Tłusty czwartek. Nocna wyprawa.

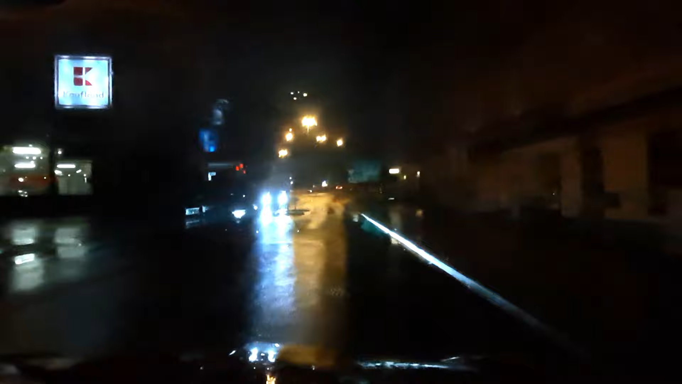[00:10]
Witajcie kochani. Czy wy to widzicie? Nic nie widzicie? Bo ja też nic nie widzę. Bo to jest nocna jazda. Tak, bez trzymanki. Jedziemy. Słuchajcie, pada deszcz, normalnie no, nie wiem. Cały czas, no. 2 stopnie, pada deszcz. Tak, pogoda taka, że...